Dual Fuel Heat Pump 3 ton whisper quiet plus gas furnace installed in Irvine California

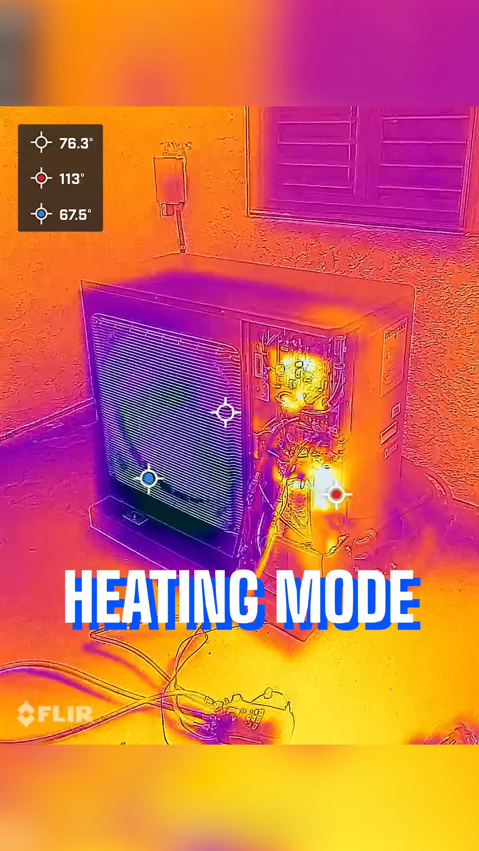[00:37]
outdoor heat pump unit will produce cold air Right now we're running it in
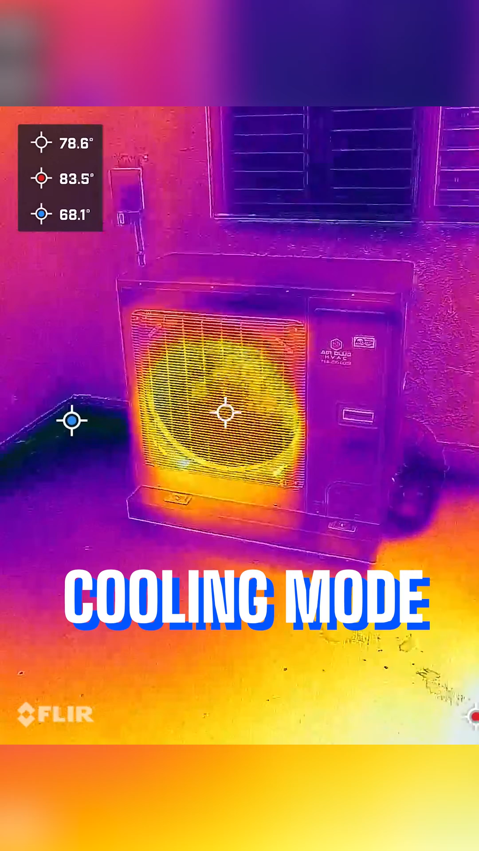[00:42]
cooling mode and outdoor unit produces hot air